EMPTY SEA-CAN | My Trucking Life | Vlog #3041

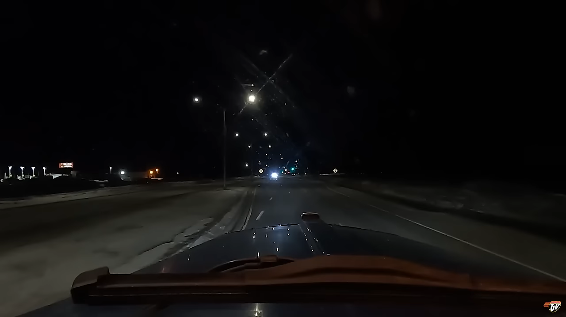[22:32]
about here an hour ahead of when i thought i might be here it's fine by me hopefully there's a spot to park here at the petrol pass looks a little bit full
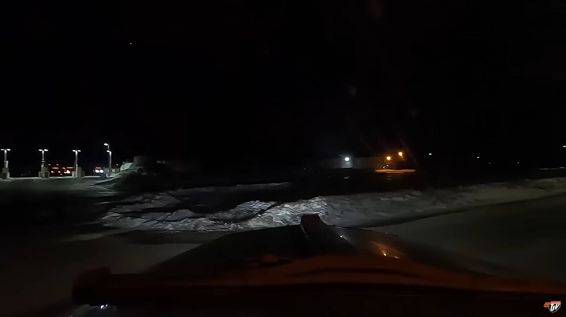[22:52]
we will go around to the back and see what we can find there's already a guy parked here doesn't mean there's no spots back here it might just be a little bit cramped
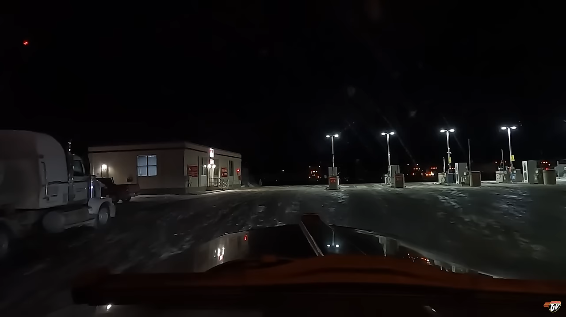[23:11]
there's no other truck stopped as far as i know in thompson oh yeah there's room